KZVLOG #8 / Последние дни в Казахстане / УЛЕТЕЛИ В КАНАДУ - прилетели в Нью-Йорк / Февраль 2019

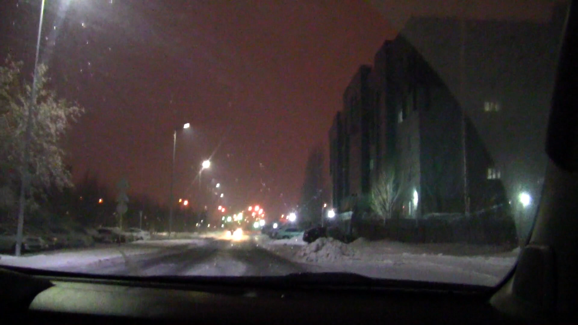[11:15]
Чуть-чуть снежок идет. Но о задержках не сообщали, так что вроде все нормально.